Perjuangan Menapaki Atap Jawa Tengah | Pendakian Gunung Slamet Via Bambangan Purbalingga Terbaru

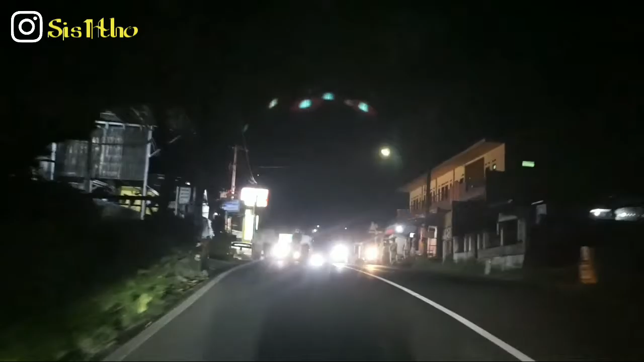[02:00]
Kelatun datang Ditemani hembusan angin Yang membuat jalan yang kita laluin Menjadi mencekam Kami
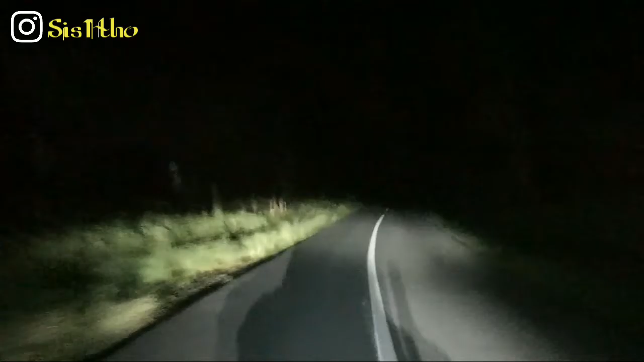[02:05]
melaju dengan kecepatan sedang Melewati hutan dan perkampungan Sekitar 1 jam waktu yang kami tumbuh Akhirnya kami sampai di base camp Jam 7 malam